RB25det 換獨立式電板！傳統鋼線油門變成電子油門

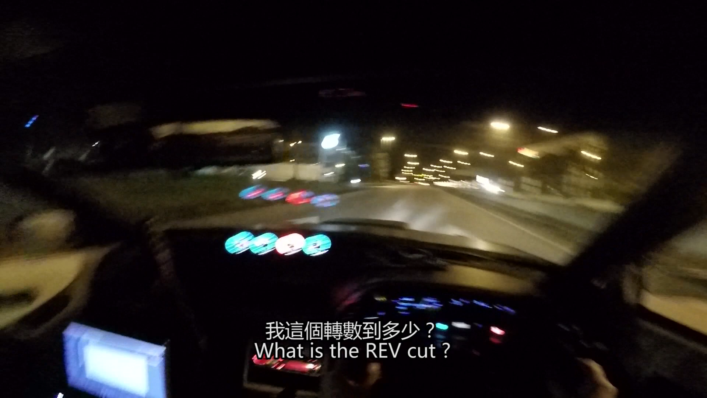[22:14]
我这个转速到多少啊？看，我的拉到看是多少？ 7000。 7000啊？